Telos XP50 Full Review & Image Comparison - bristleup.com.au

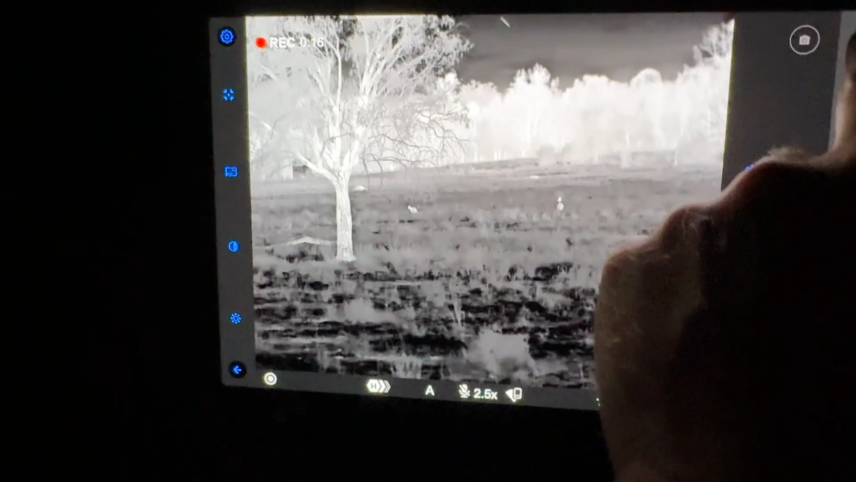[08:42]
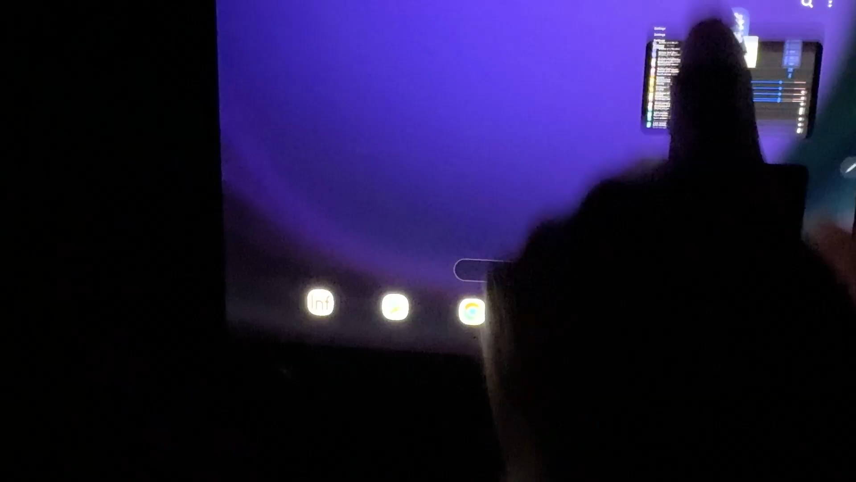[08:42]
So basically, you've got to download the StreamVision app from the Play Store or the App Store. And then once you've done that on the thermal itself,
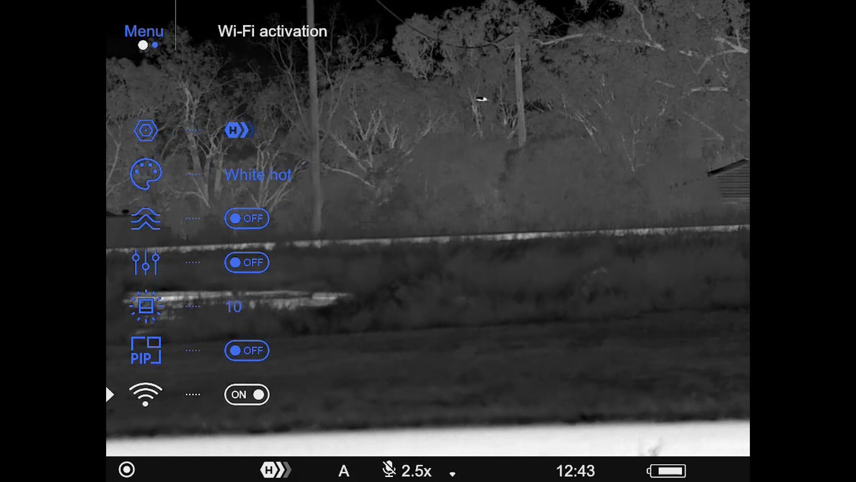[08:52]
you go into the settings and you turn the Wi-Fi on.
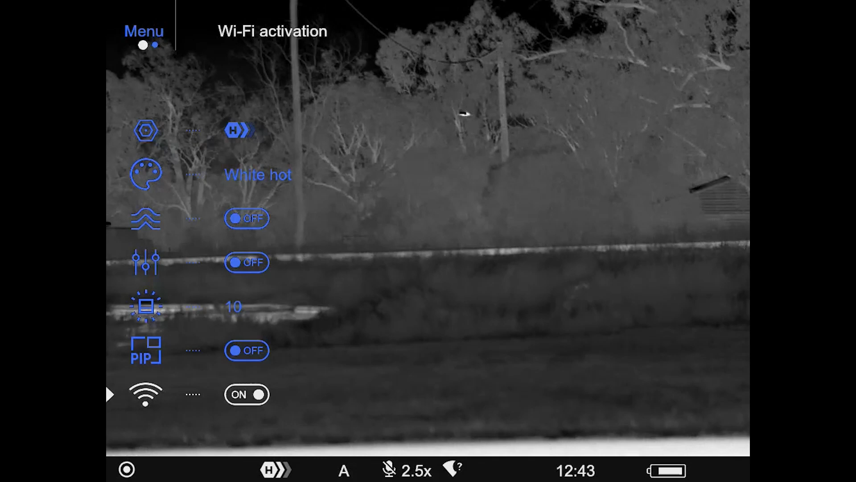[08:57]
Once you've turned the Wi-Fi on, you actually need to go into the Wi-Fi settings on the thermal and turn the 5 gigahertz on. Okay, so you want to change it from 2.4 to 5 gigahertz.
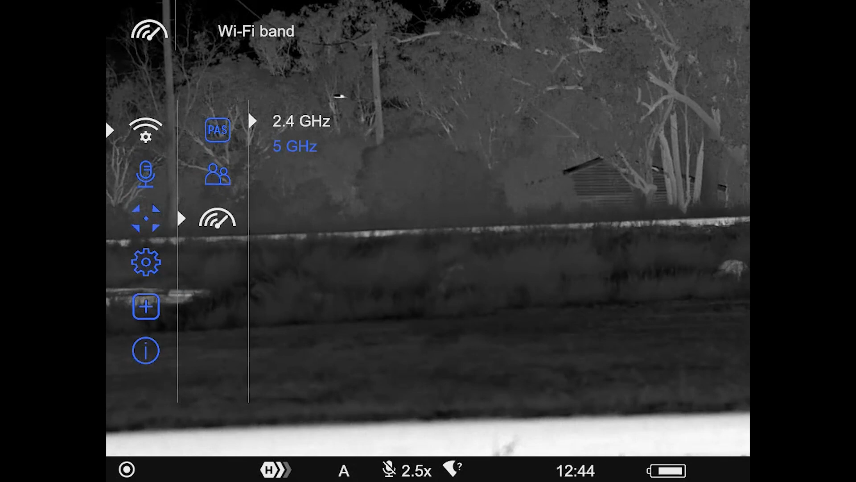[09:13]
Now that'll give you the best experience with the least amount of interference and glitching.
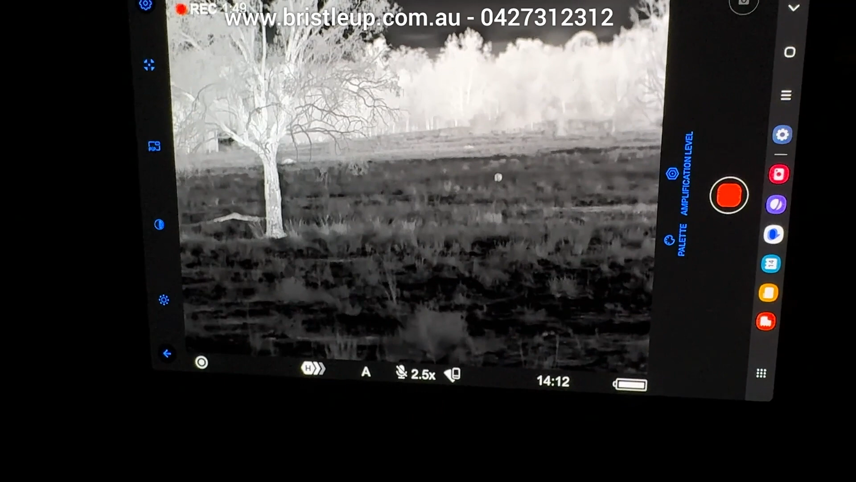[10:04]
So now we're going to go through the options that you actually have in the app.
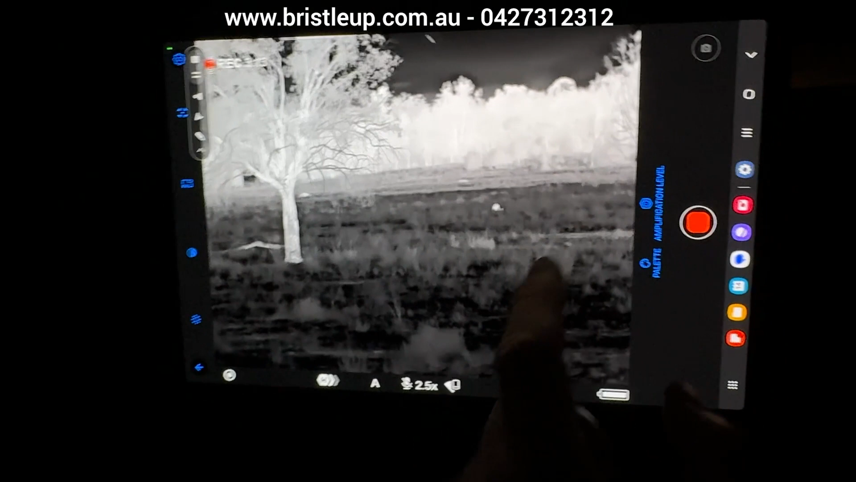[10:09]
So if you just tap the screen, it'll make the menus on the left and right hand side show up and disappear.
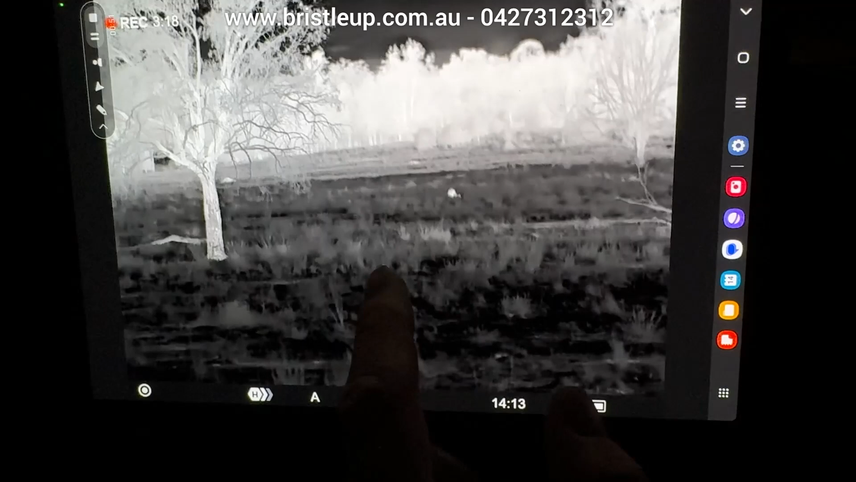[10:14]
And then on the right hand side, we have the record button here, obviously.
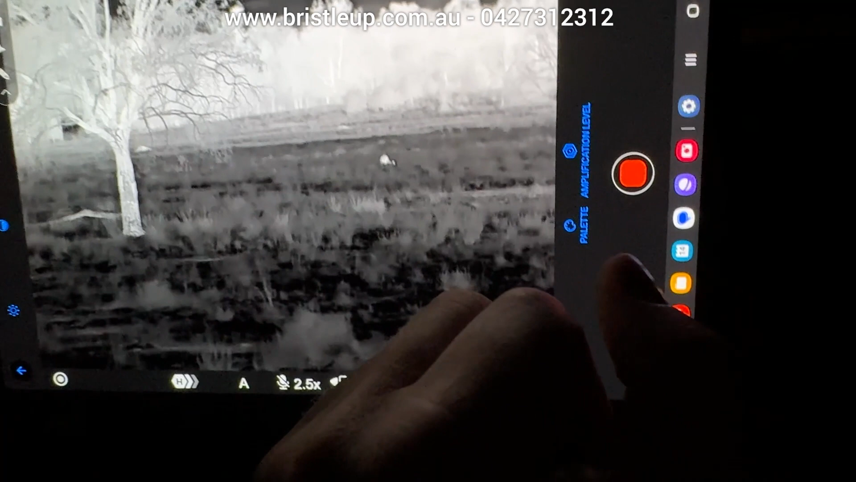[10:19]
And then we have our amplification level that we can adjust.
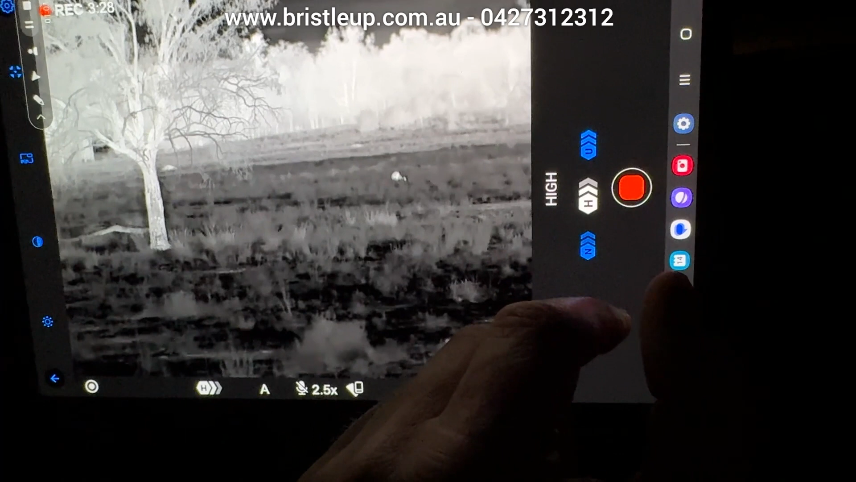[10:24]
So I've got mine set on the middle one. As you can see, the image changes
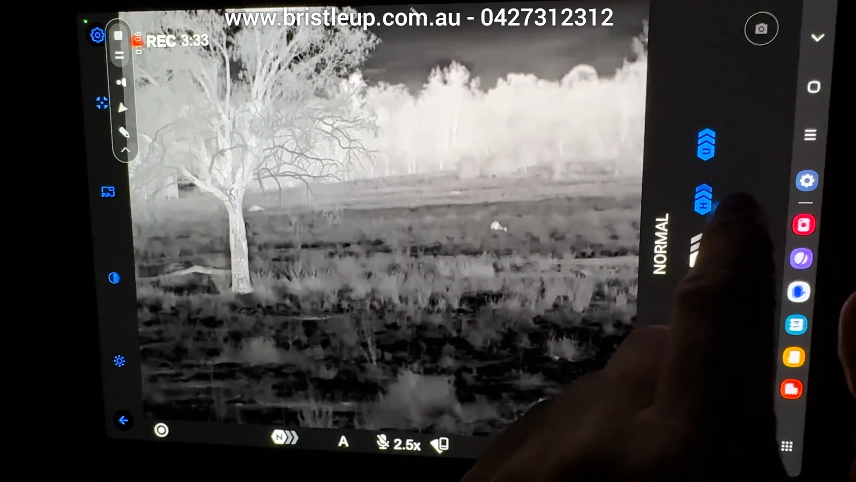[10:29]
as I go through these.
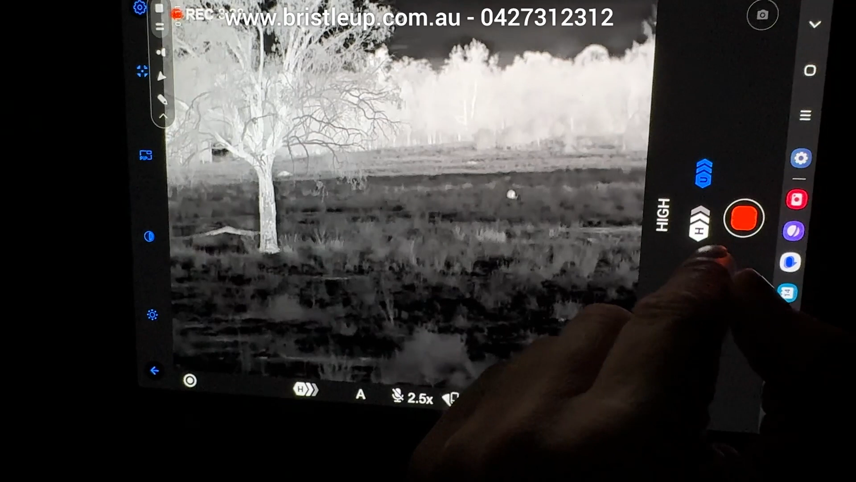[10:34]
Usually the middle value is the most appropriate. And then we have our palettes.
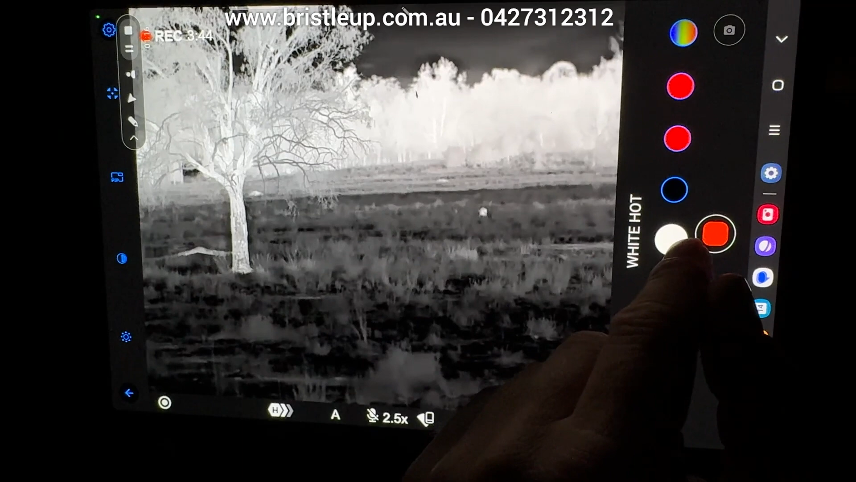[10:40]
So our next option down is our palette changer.
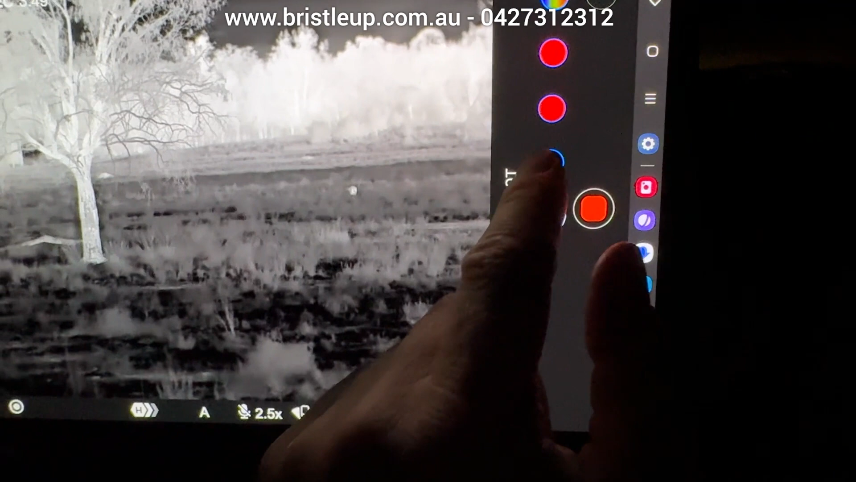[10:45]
Now in here, we can go to our black hot. We can go to our red hot.
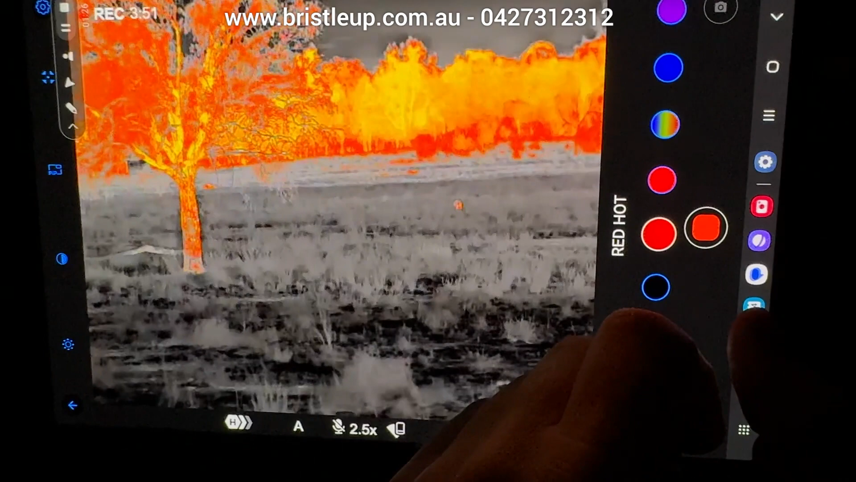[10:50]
And then we have our red monochrome.
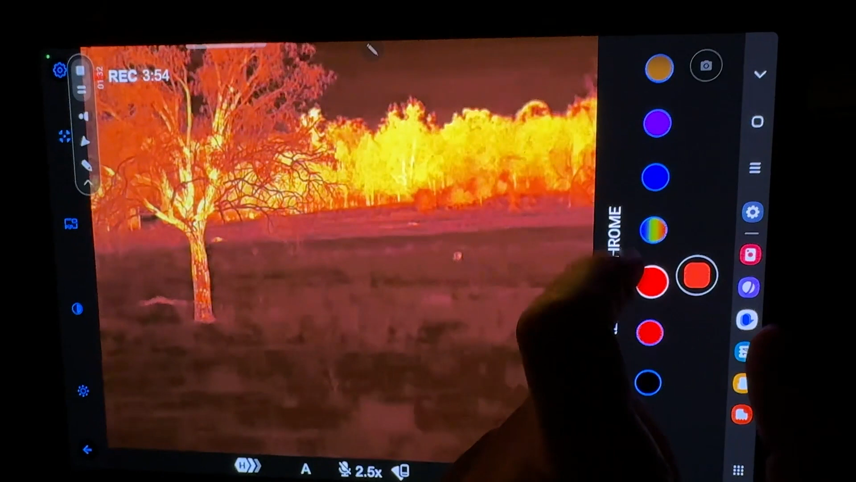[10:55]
Rainbow.
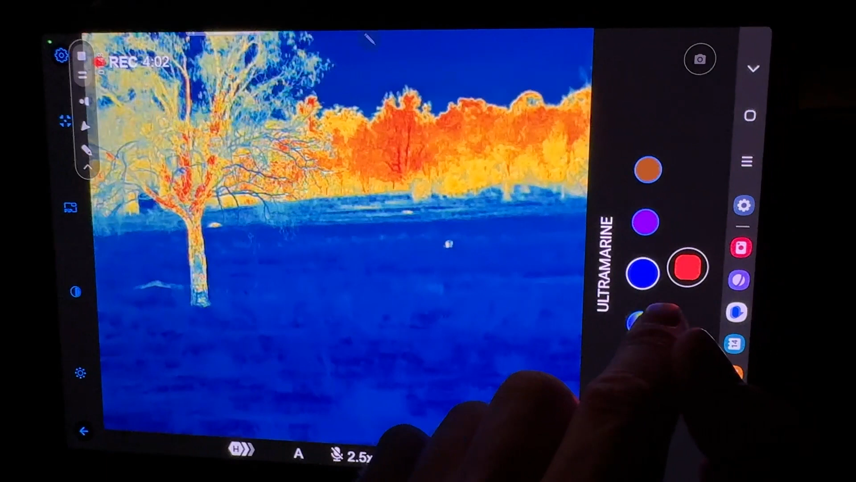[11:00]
Ultramarine, eh? And then we have violet.
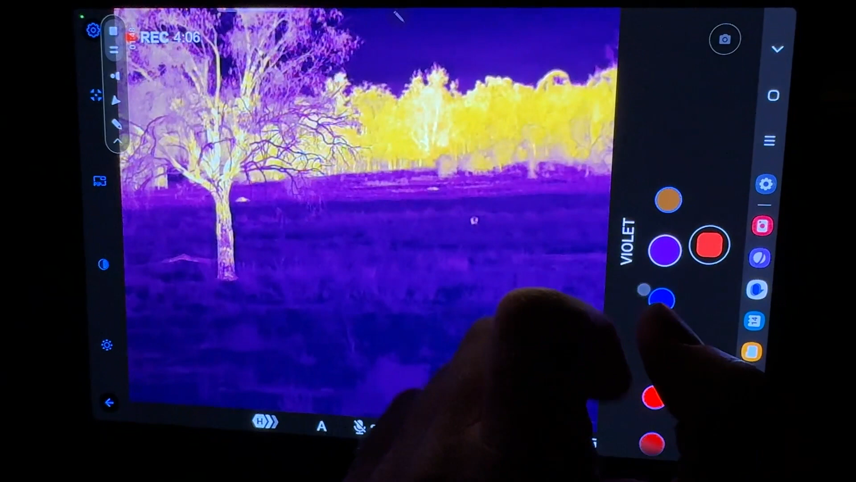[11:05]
And then we have sepia.
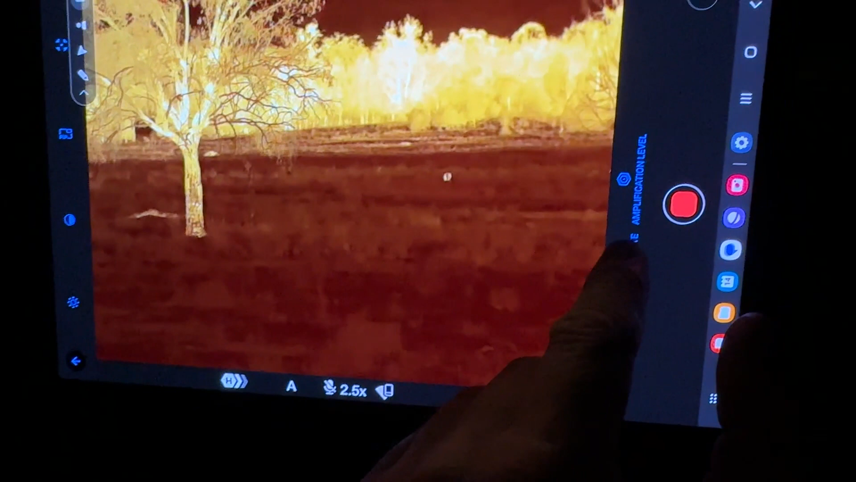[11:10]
Now, as with just about any thermal on the market, the most appropriate is black and white hot.
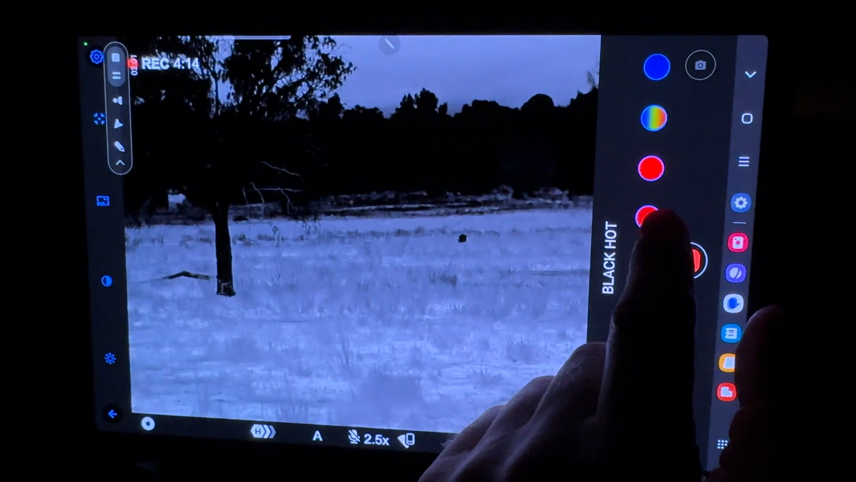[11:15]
And for some people, they might like the red hot.
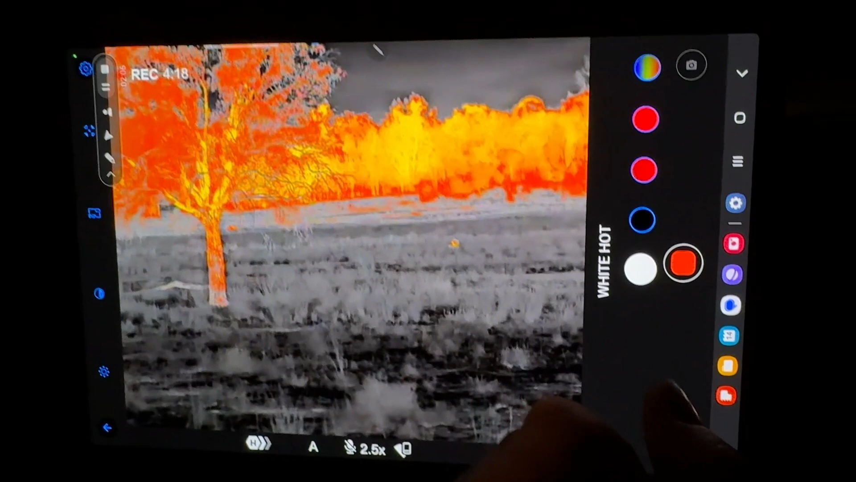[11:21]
But for the most cases, white and black hot is what people prefer. Now, usually, I wouldn't say white or black hot, one or the other is better.